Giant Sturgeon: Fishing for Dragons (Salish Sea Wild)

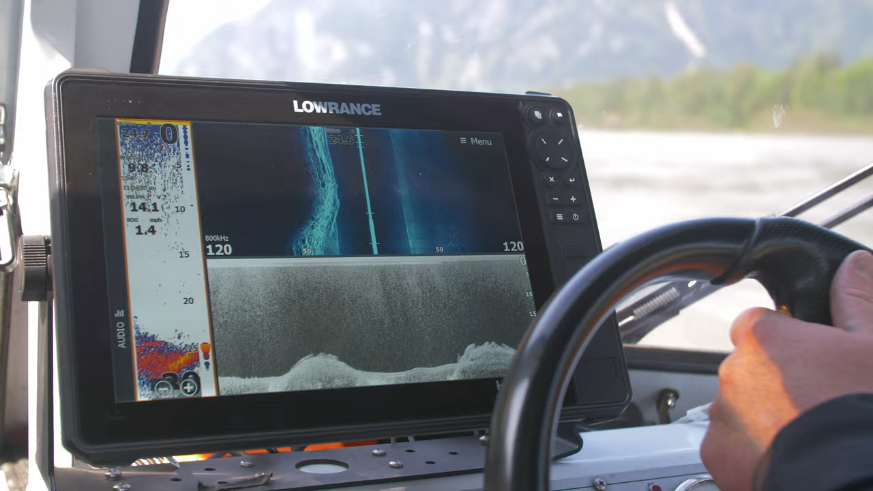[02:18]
Kevin finds us a promising spot where the currents feel right and the bottom looks good and fishy. Kevin's company is called Sturgeon Slayers.